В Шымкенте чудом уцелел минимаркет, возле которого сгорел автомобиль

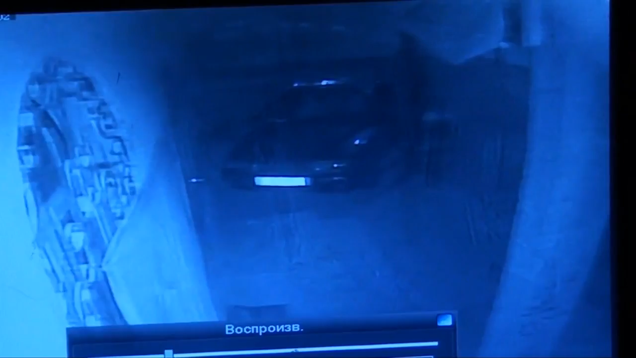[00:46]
Но в последний момент у машины заклинило рулевое управление. Бросив «Жигули», хулиганы начали грабить и крушить другие автомобили.